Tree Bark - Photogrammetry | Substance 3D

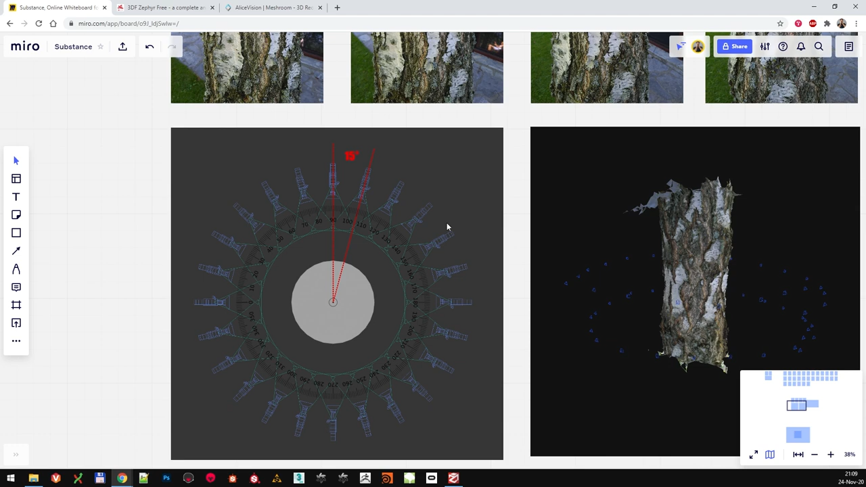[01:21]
Then you move a camera up a little bit, take another circle of photographs, and so on. Here you can see all the camera positions that I used for this scan, for example.
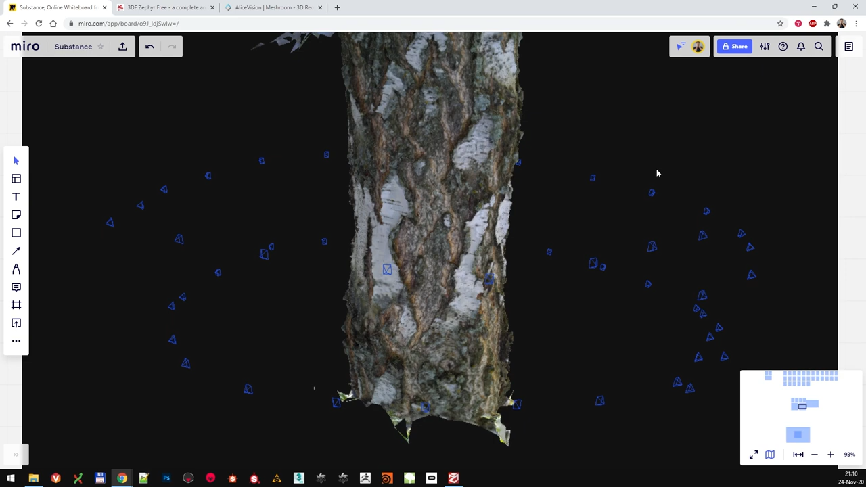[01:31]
And you can notice that only two circles were enough, with less than half a meter of vertical difference. That was enough data in this use case.
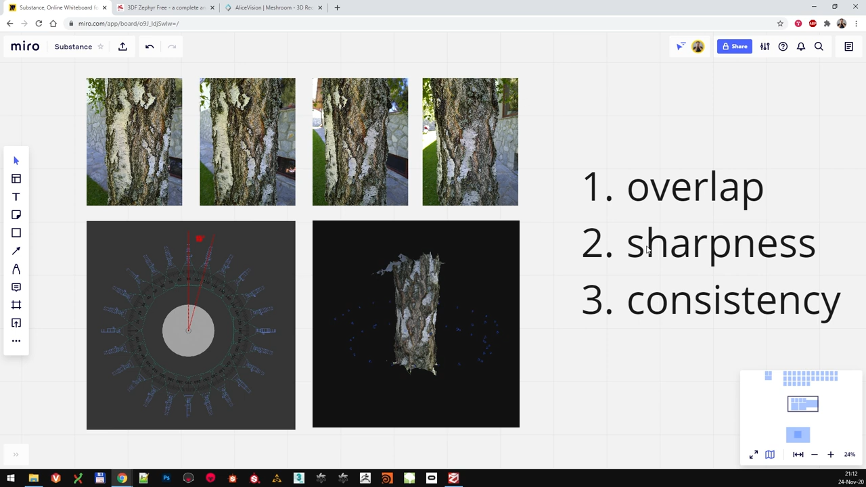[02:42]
In case of these three, I was going around and took 50 photographs, which was more than enough for what I needed. Caveat here being that I used a tool called 3D Zephyr Free. As you might imagine, there are many tools out there on the market for photogrammetry.
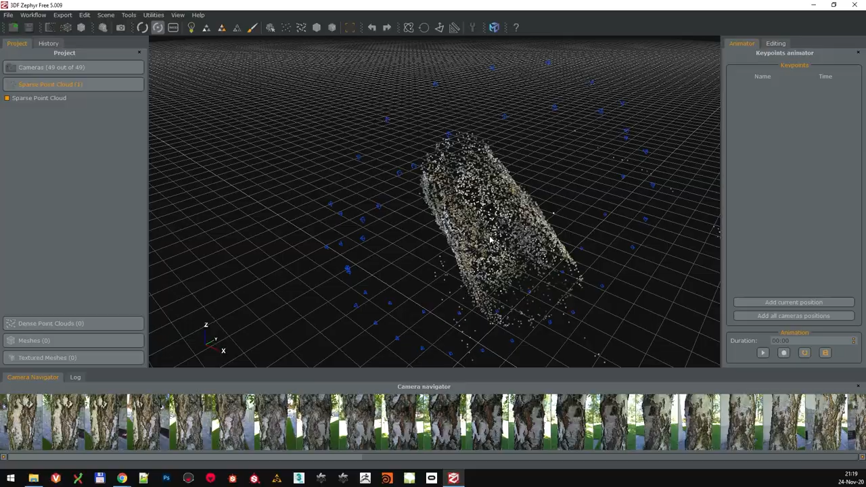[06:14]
The blue things that you see around it are the reconstructed camera angles. And if you select an image, just clicking on it, it will show you the angle of that specific camera.
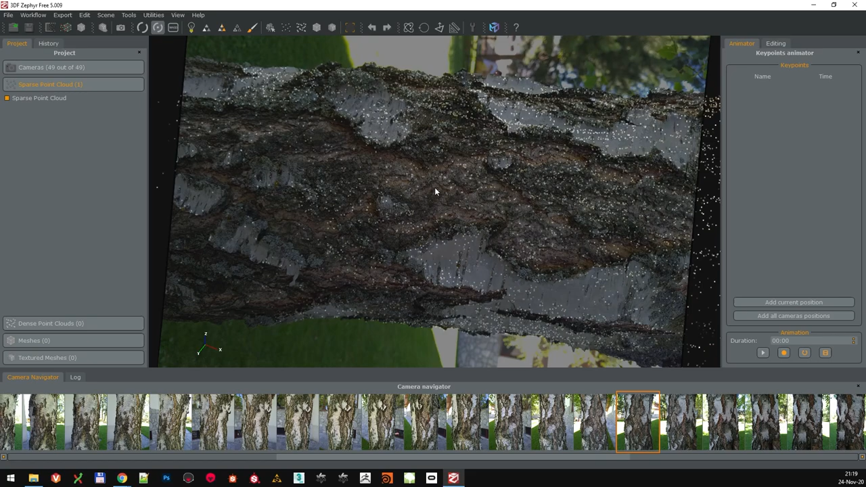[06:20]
The first step is now done, so we have the basic point cloud. Now we need to go a step further and calculate the dense one. Go again to the workflow menu, Advanced,
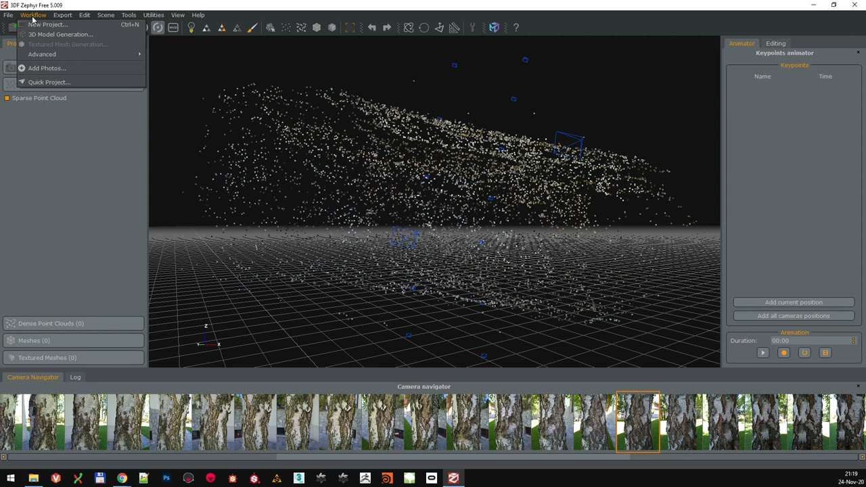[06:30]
and select Dense Point Cloud Calculation, because we need the dense one to calculate the detailed mesh from it. Select all the cameras, leave the category at closed range, but as we want to extract as much details as we can from this scan, let's select the High Details preset. Click Next to continue.
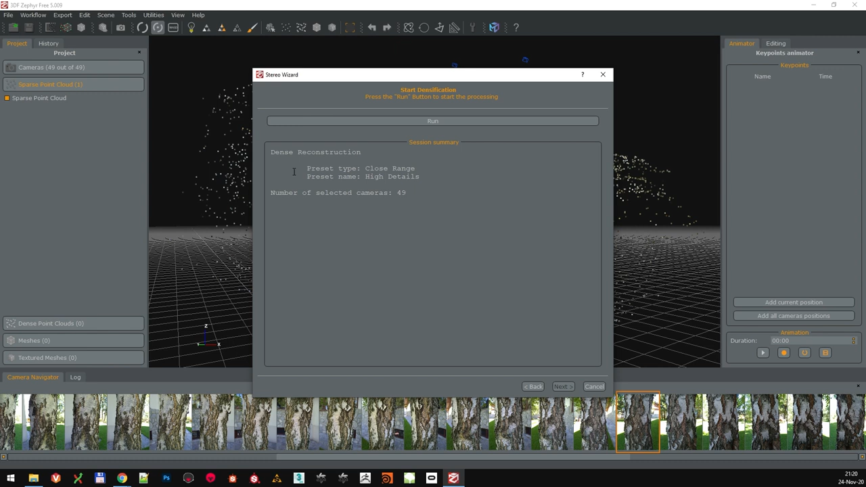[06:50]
Check the summary before clicking Run. And this part of the extraction is going to take a little bit longer. After some waiting, a dense point cloud is generated, and we can click Finish.
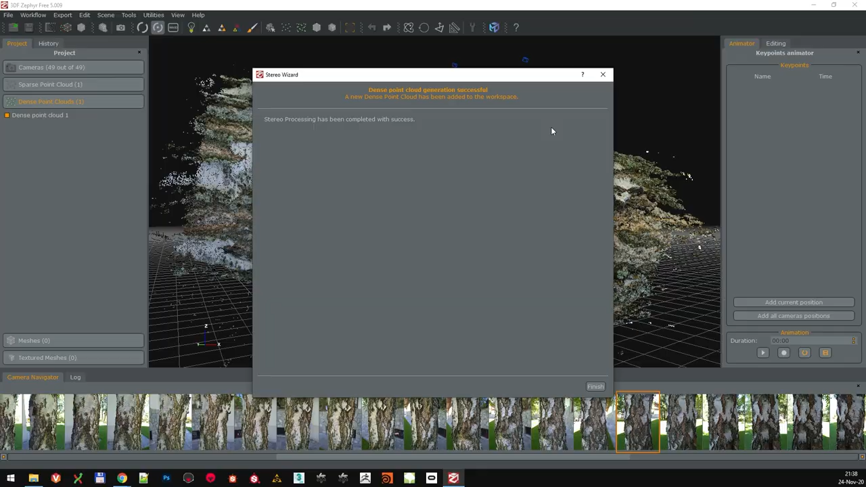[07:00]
As we can see, we have way more points than we had before. We can almost see the entire tree bar going around.